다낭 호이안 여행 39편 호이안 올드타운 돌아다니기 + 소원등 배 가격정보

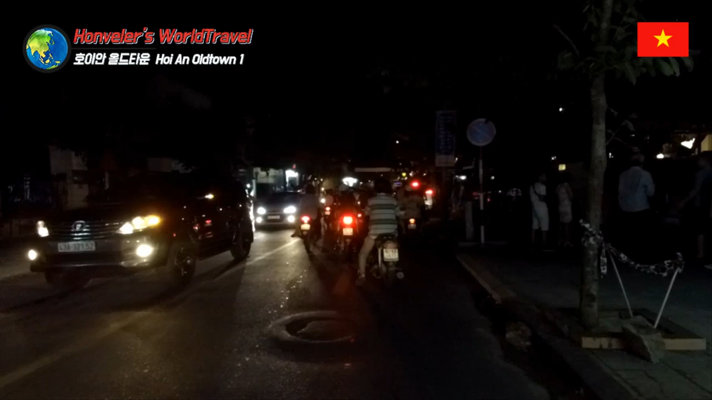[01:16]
웬만하면은 오토바이를 타고 뭐 다니시고 싶다 이러신 분들은 네, 막히는 길은 안 가시는 게 좋을 거예요.
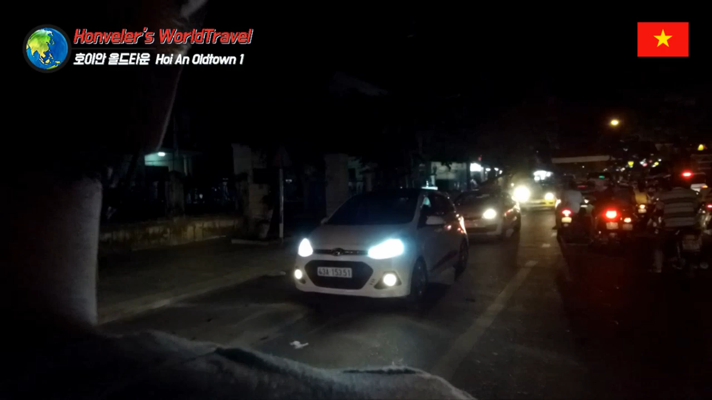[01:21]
자동차에서 나오는 매연, 오토바이 매연 장난 아니거든요. 호이안에 지금 이거 저녁 풍경이거든요.